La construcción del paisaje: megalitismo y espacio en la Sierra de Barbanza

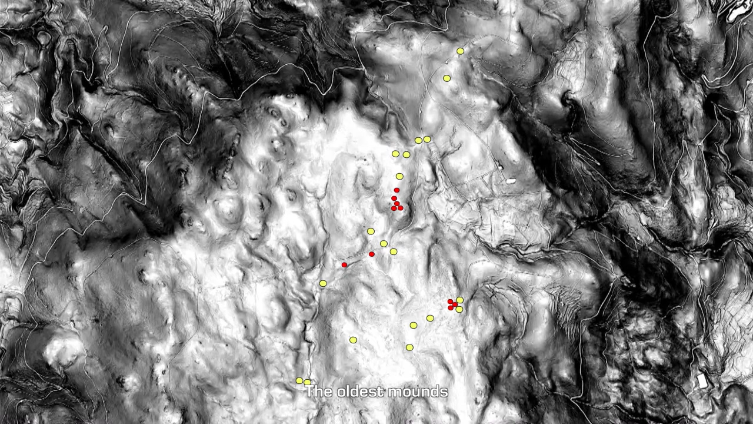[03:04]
La línea de tránsito óptimo convierte la nebulosa de Mamoas en una ruta ordenada que marca
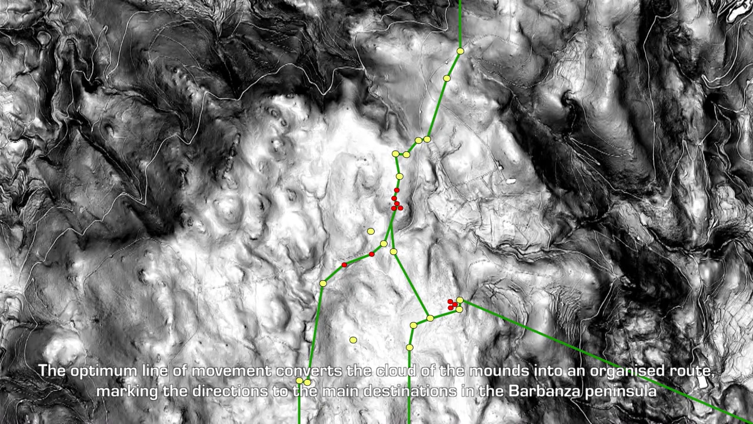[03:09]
las direcciones a los principales puntos de la península de Barbanza.